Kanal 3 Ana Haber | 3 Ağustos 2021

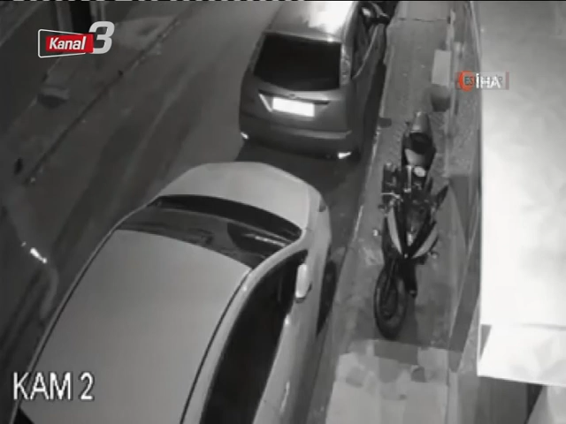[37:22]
Eskişehir'de bir vatandaşa ait park halindeki motosikletin direksiyon
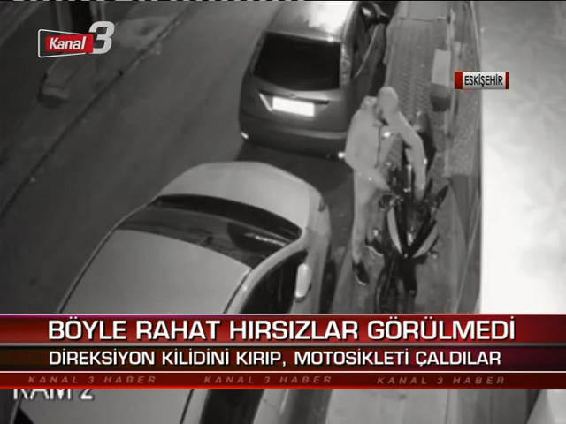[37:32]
kilidini kırarak çalan şahıslar güvenlik kamerasına yakalandı. Bir vatandaş akşam saatlerinde kendisine ait motosikleti evinin önüne park etti. Kimliği belirsiz iki şüpheli şahıs park halindeki motosiklete yaklaştı. Şüphelilerden biri etrafı gözetlerken diğeri ise motosikletin direksiyon kilidini devre dışı bırakarak kontağı kurcalamaya başladı.